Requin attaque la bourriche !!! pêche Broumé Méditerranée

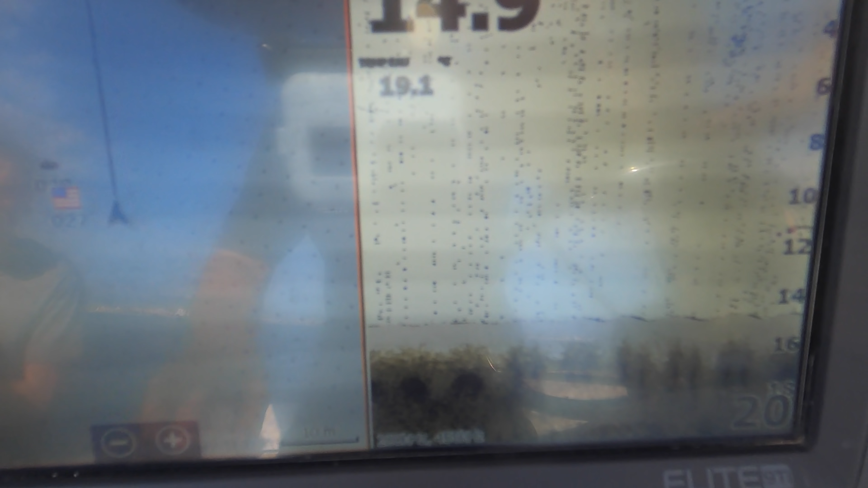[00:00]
Donc on est concentré. Ça y est, attention, ça descend, on descend les enfants.
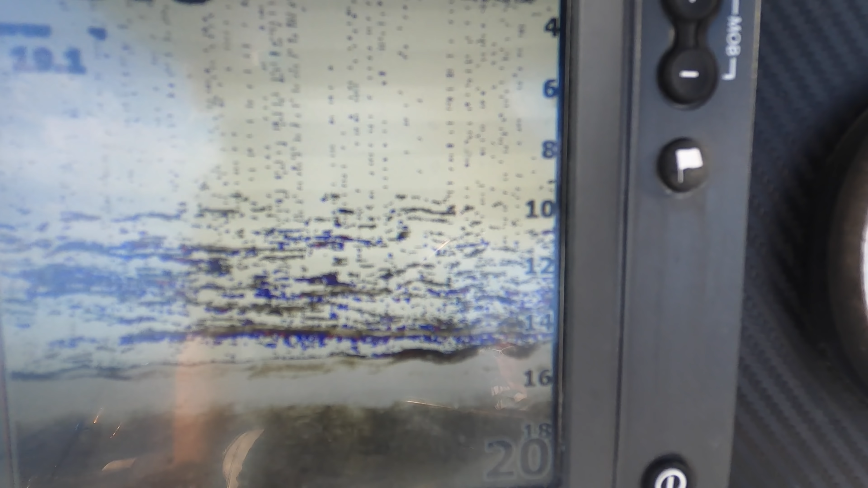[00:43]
C'est mon point GPS à Sorel, ça. Vous avez vu? Tout ça, c'est des petits Sorel.
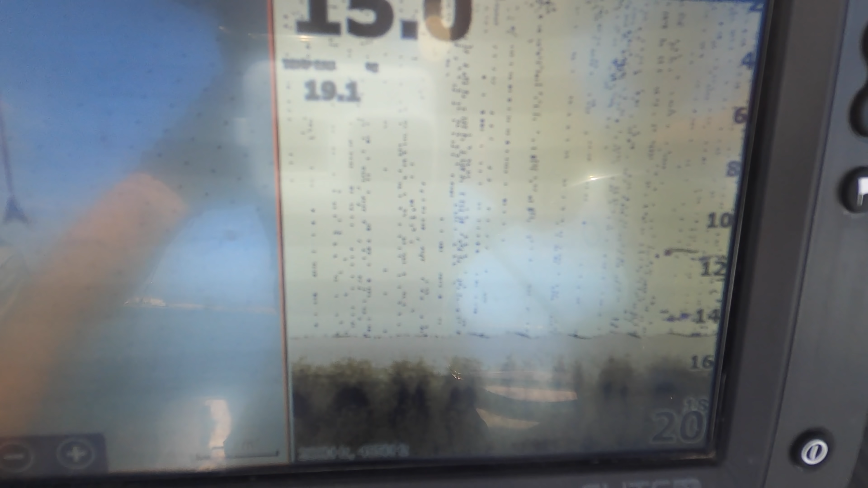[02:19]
Ça y est, attention, ça descend. On descend, les enfants, on descend. Les échos arrivent. On descend.
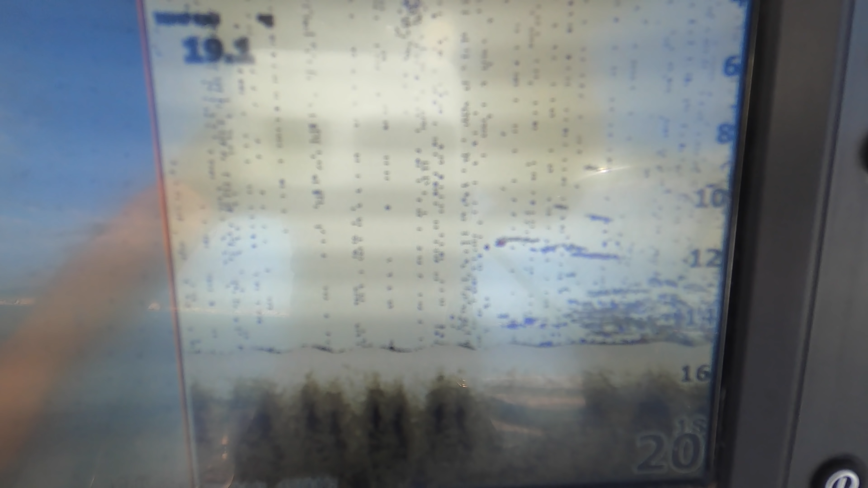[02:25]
On descend. C'est bon, écho, ils sont là.
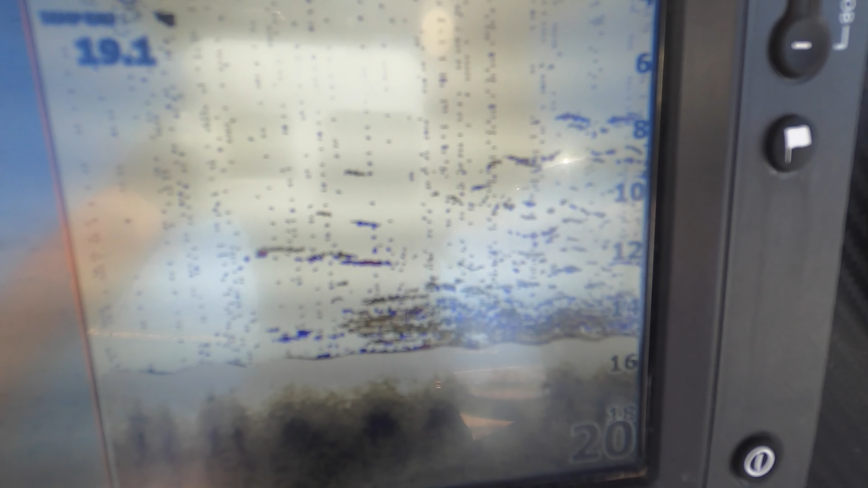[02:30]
Là, et là, vous avez un poisson, c'est sûr, là.
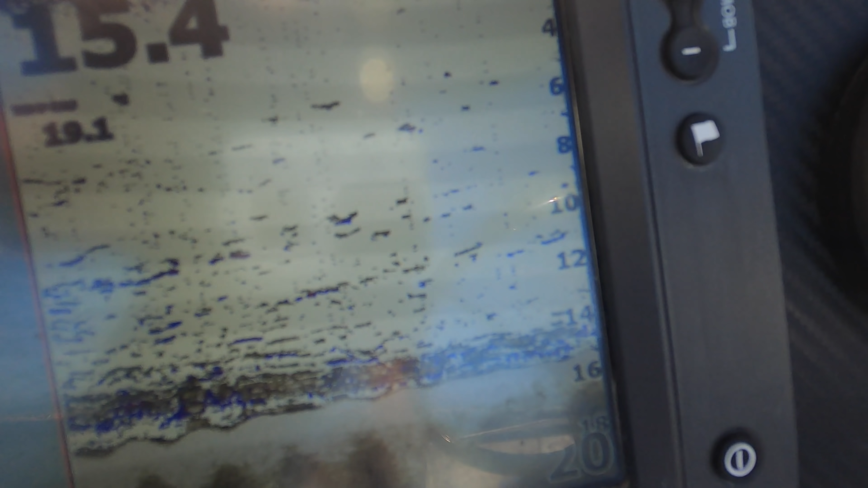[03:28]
Oui, je confirme. Bluefin 2, plein de poissons sur le sondeur, vous pouvez pêcher.